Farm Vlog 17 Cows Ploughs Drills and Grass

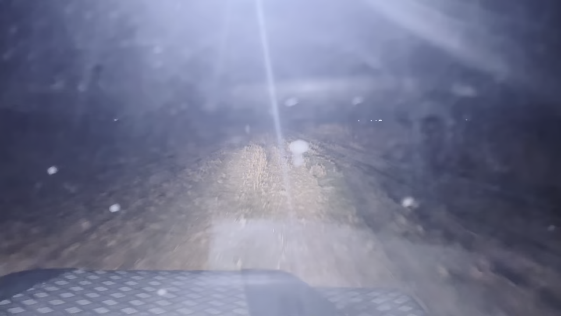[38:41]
It's glares back on me. There must be a way I can turn this bit off.